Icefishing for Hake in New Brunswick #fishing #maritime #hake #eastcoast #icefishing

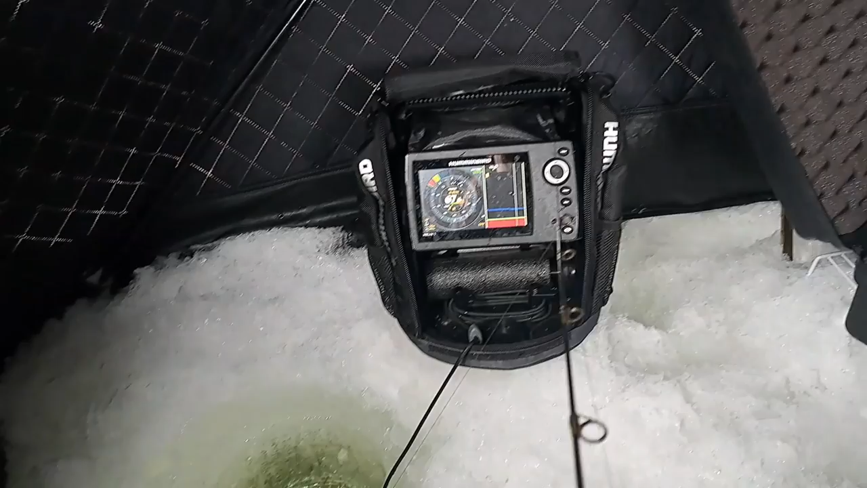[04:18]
There he is. Ooh, another red.
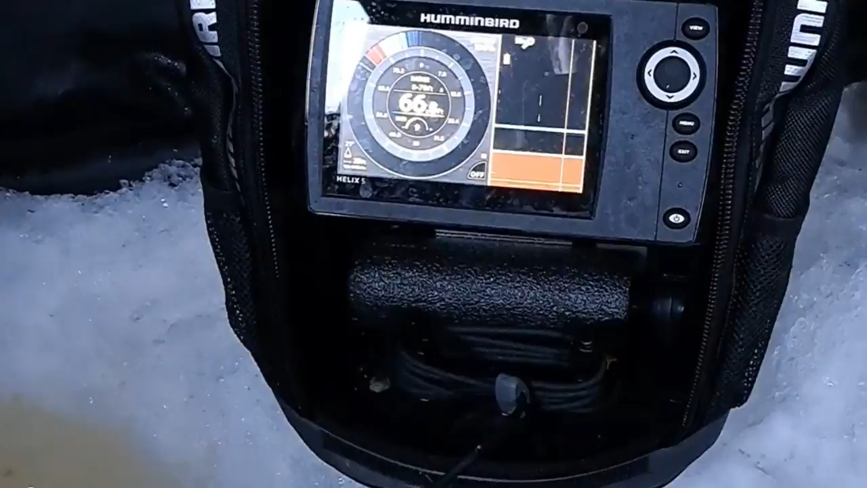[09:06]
Almost 70 feet. Okay. Yep. There we go. Ah, another red. On fire.